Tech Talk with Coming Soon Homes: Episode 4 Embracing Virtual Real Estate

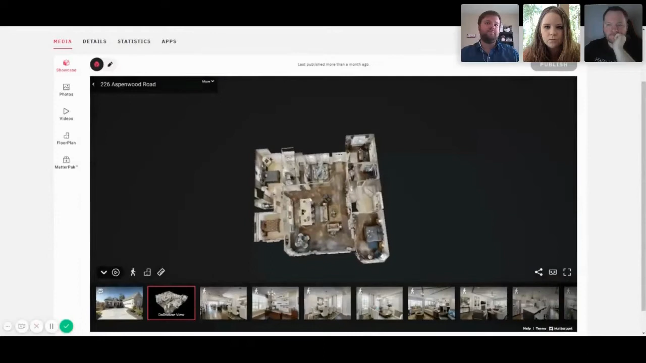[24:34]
floor plan wise now the first thing we're going to do is we're just going to walk in the
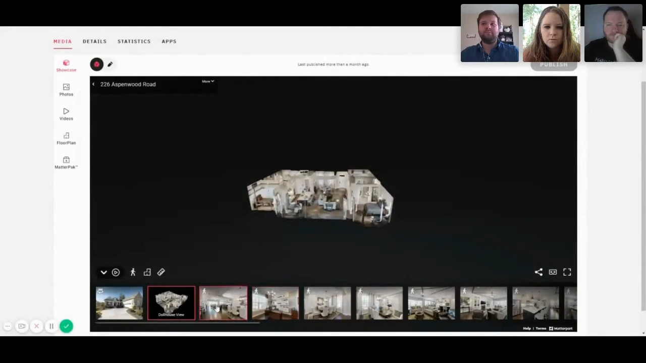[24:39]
front here so this is what it looks like right when